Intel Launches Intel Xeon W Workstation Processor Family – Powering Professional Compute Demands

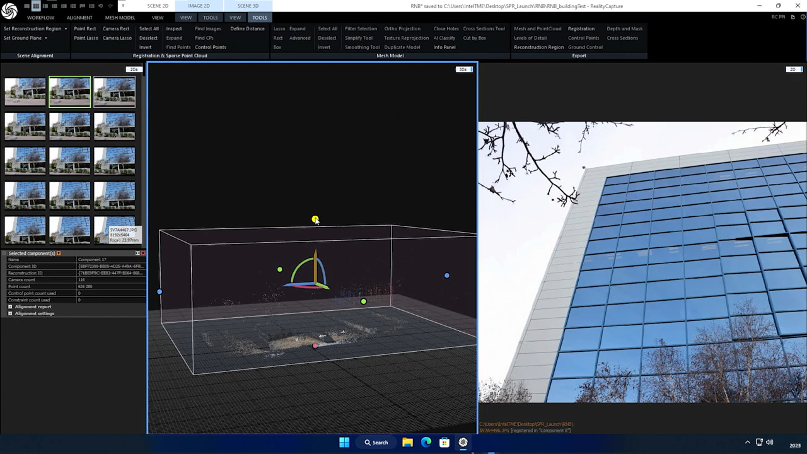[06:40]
In this example, we're going to use the software called Reality Capture by Epic Games to create a point cloud. However, our headquarters has a lot of reflective windows, which is a challenge for this type of reality capture.